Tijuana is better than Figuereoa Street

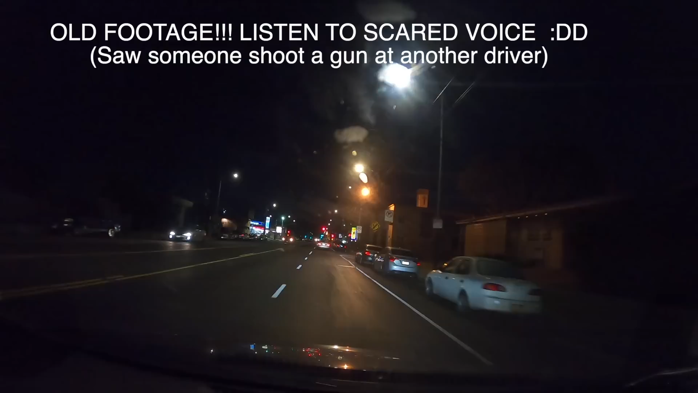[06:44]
on my channel, on my fucking dog, I fucking swear on everything I ever love. Two dudes just like stopped in the middle of the road. Just started talking to each other, like, all loud, right in front of me. And all I see is one of the cars pull out a gun and just go, bah! And, like, the brightest orange flash from this gun came out. And the other guy just booked it. Holy shit!